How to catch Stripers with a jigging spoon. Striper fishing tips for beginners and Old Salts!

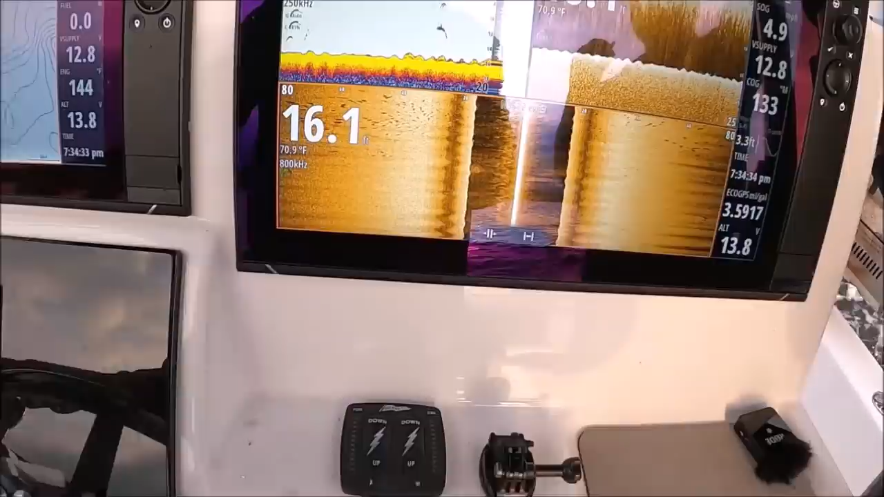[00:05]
On screen: water 70.9°F
there they are there they are again kitties both
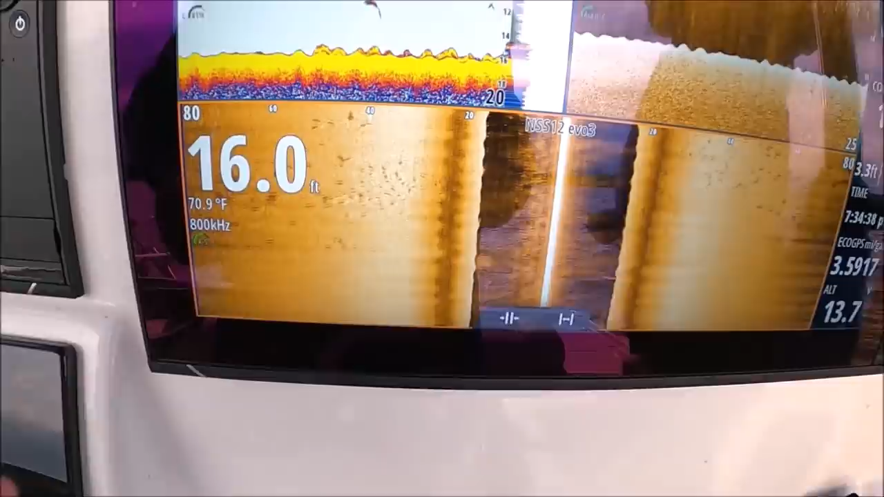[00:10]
On screen: depth 16.0 ft, water 70.9°F
sides all straight past under the boat i'm
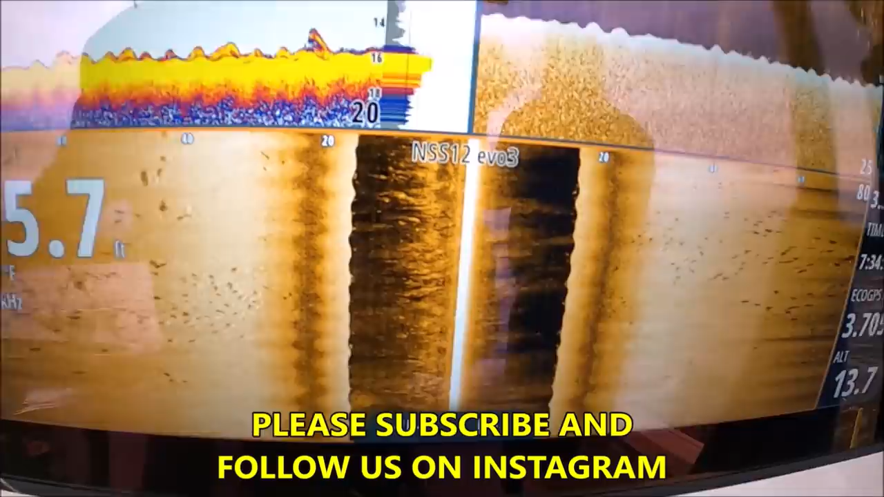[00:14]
gonna go until i start losing these marks because i want to drift through them you know you don't want
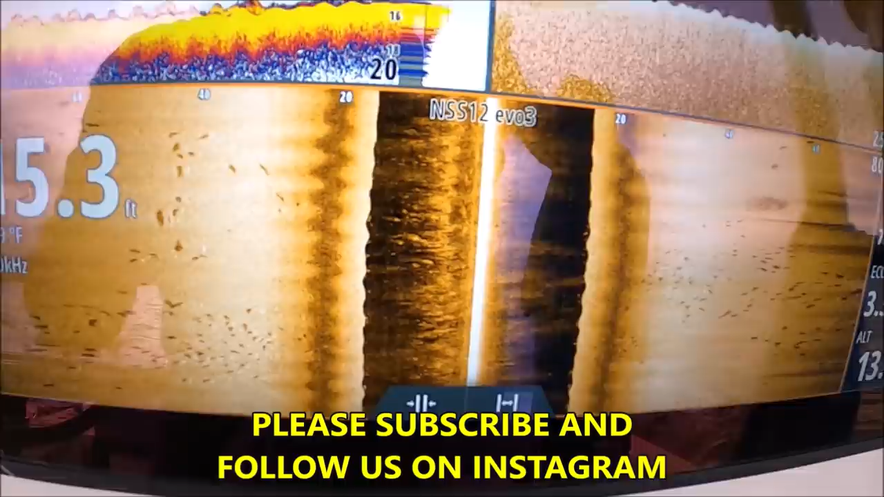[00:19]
you don't want to stop as soon as you see them unless it's a dead calm day but we got a little breeze so we want to go past the piece past the piece of water that we like past these fish just
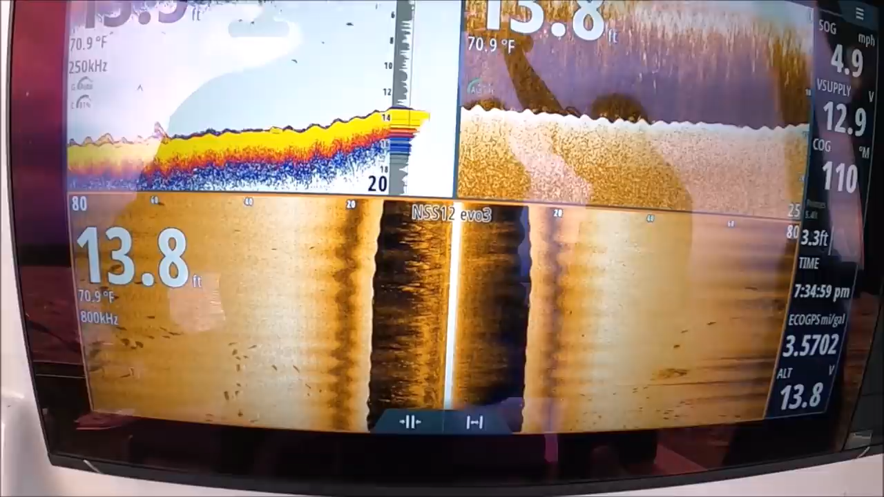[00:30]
On screen: water 70.9°F, speed 4.9 mph
a little bit until we stop marking them you see they're on that little bit of a drop off
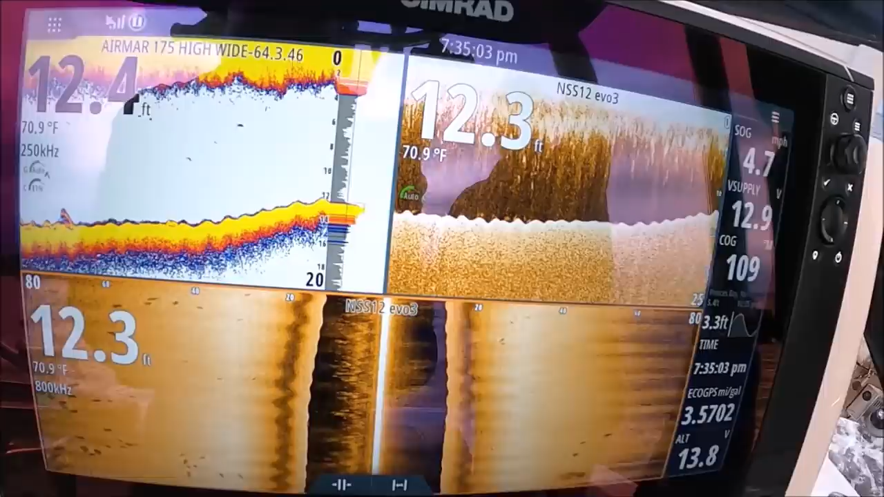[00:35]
On screen: water 70.9°F
there still marking them not really under us anymore so i'm going to go ahead and turn the boat
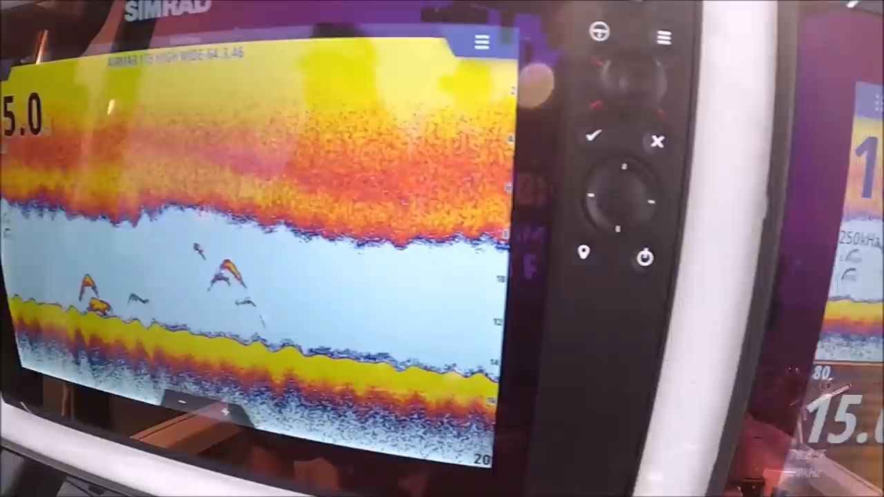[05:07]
know just fish under the boat more position really nice too so
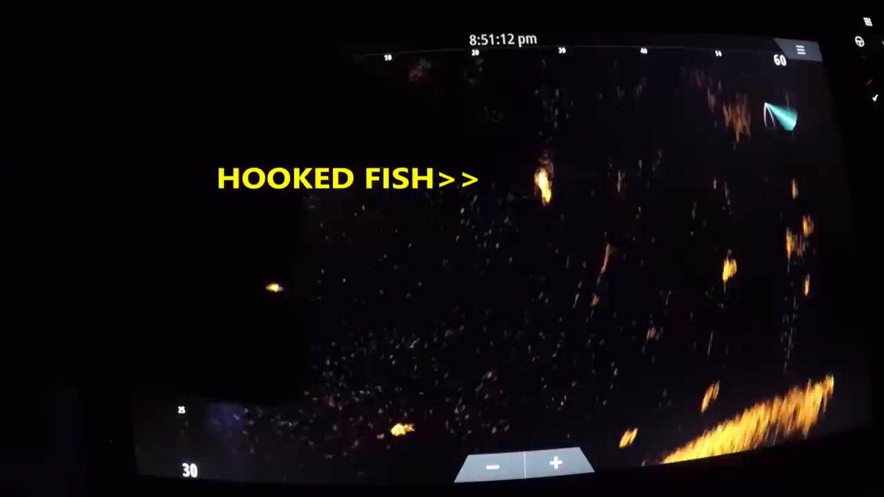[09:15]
dude you can see the line up there do you see that i can see the spoon
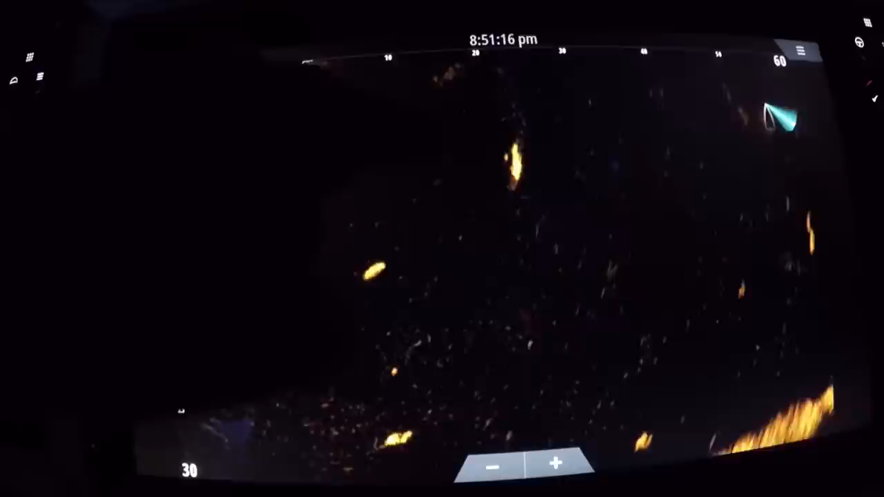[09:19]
and i can see the fish and see the other stripers this wasn't hey guys this is proof this is what i've been saying the whole time one two three four five drop your lines down mike